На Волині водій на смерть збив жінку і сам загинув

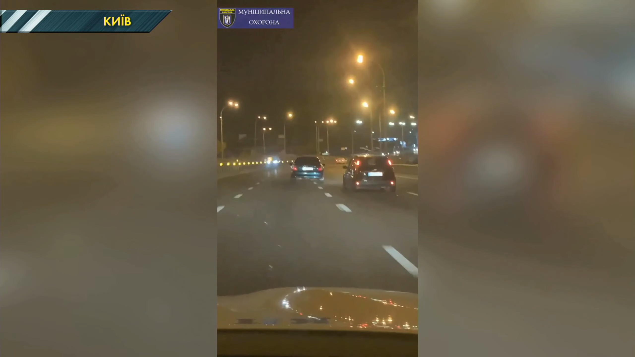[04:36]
Диви, диви, диви. А дивитися і справді було на що. Муніципали, звісно, передали інформацію патрульним, водія зупинили.